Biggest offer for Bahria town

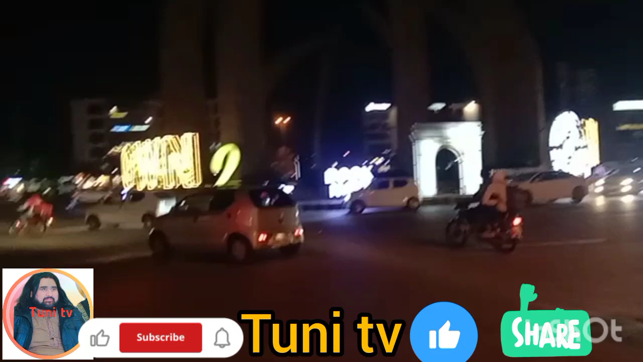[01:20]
یہاں پہ میں کیونکہ آیا ہوا تھا تو میں نے سوچا آپ کو ایک چھوٹا سا کلپ دے دوں یہ ایک ایروپلین انہوں نے ادھر رکھا ہوا ہے